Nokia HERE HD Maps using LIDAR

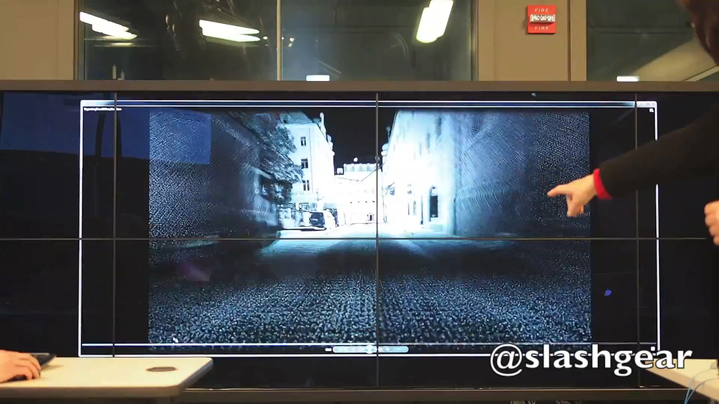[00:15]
This is basically just a point cloud, so you can see just the dots down there that make up this image.
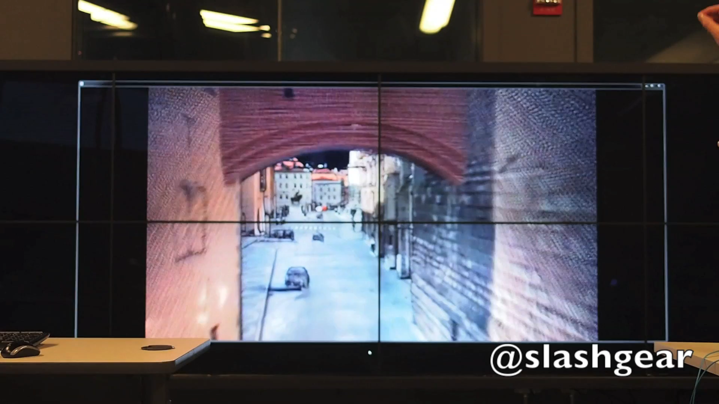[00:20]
That's to color all those dots. So now you get a colorized version of the place that you just drove. So the challenge now is, as I said, you can pull out lane markings and things like that by reflectivity.
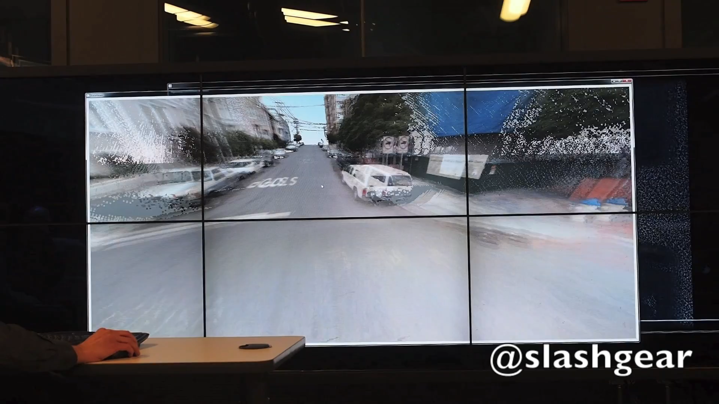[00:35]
So what we're able to do here is, like before with the polarized LiDAR,
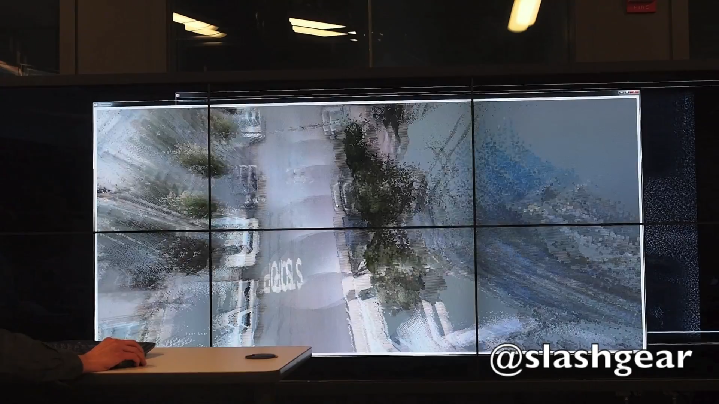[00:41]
the colorized LiDAR is a pre-processed part, and this is actually happening in real time, so I'm loading in those images, loading the LiDAR, and actually rendering the time.
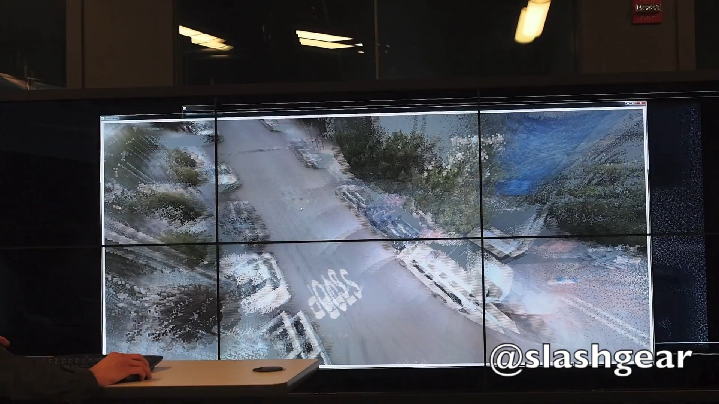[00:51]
So we can do things like travel down the street, or we can go to the sidewalk and see what it looks like.
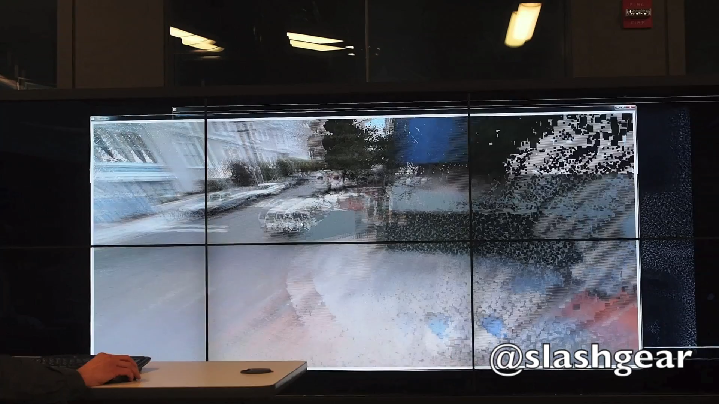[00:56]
We can go to areas where it wasn't collected, and actually see where it looks.